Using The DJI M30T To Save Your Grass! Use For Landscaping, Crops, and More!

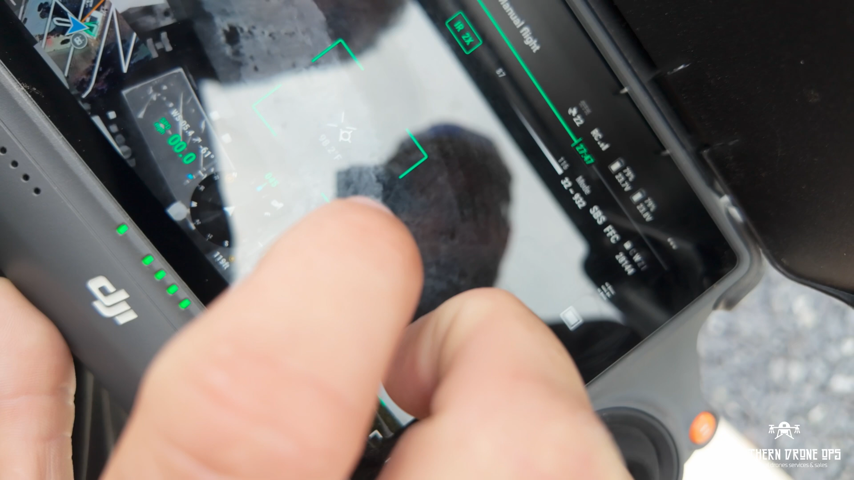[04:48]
Over here in the grass, we're at 95. So these hot spots back here are also, so I mean, that one's actually 92.
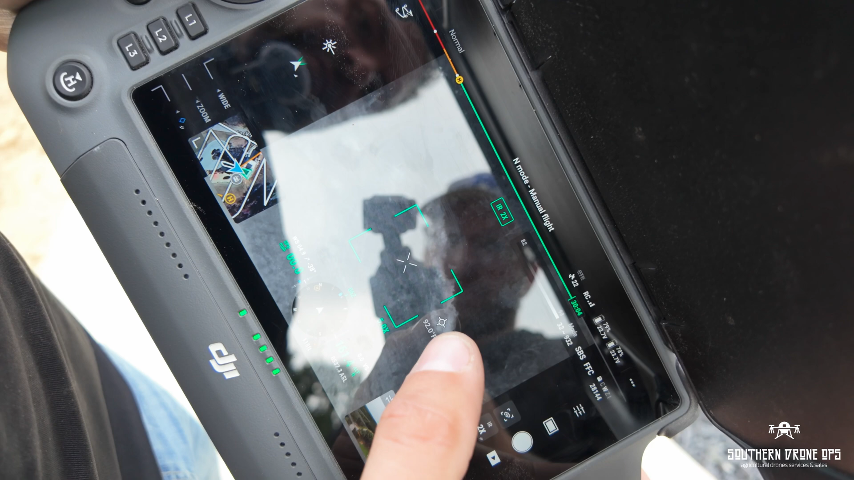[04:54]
So the coolest part is back.
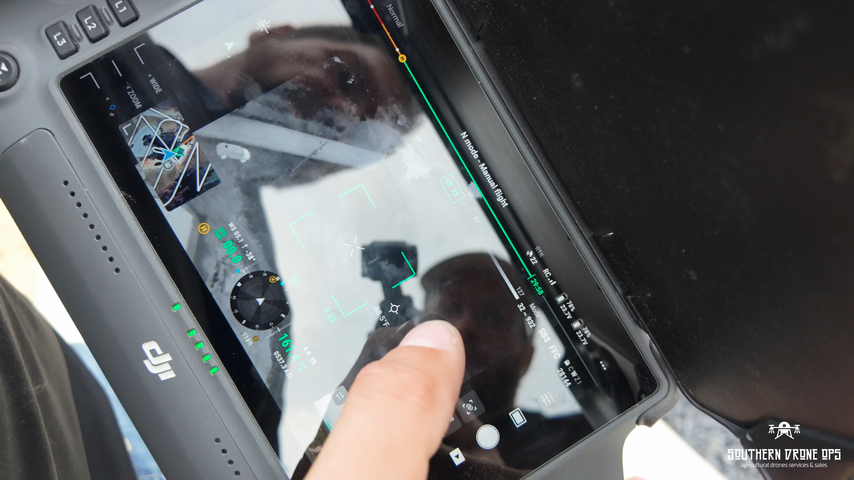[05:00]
Obviously, we're shading around the trees, but all these lighter spots is where we have dead grass, and it's pretty much just soil.
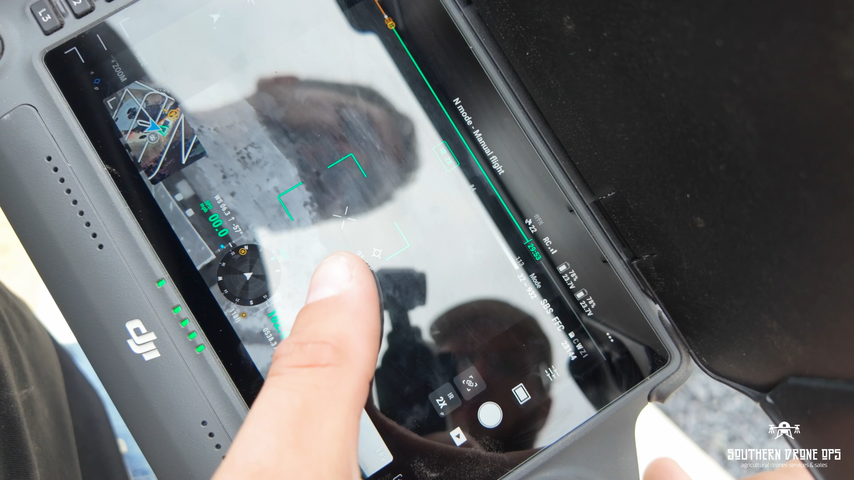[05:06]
So we can't just go off that by itself because, I mean, obviously soil is going to be a hotter,
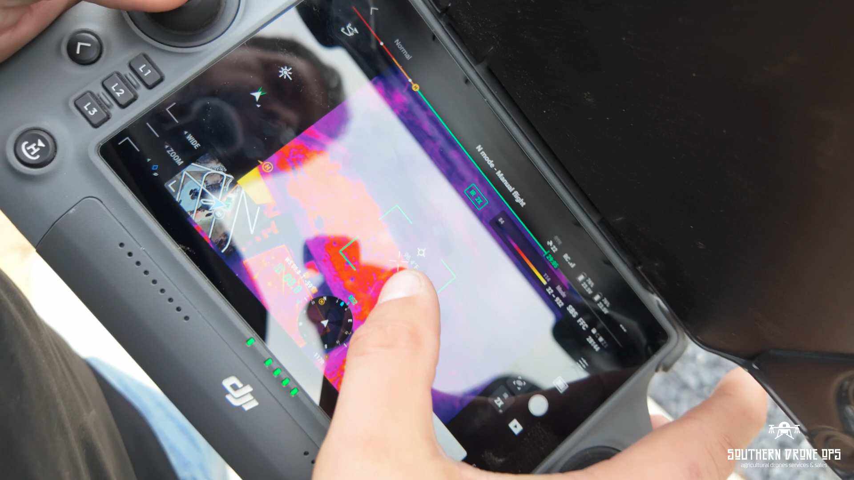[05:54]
So it's still giving us the same, you know, out rating.